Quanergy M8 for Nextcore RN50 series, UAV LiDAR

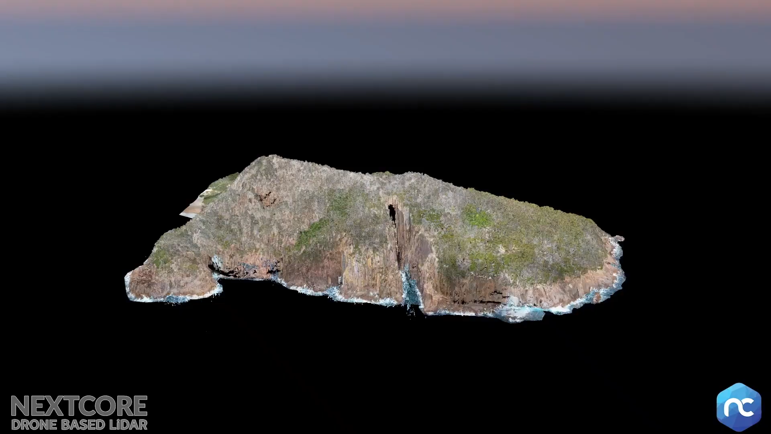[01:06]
What we end up with is data that we can process within
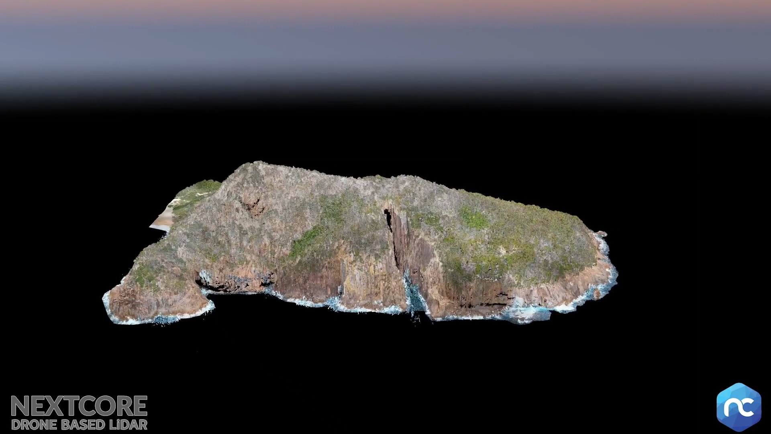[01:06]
hours not days and that allows us to give the client a more accurate representation of what's going on on this headland.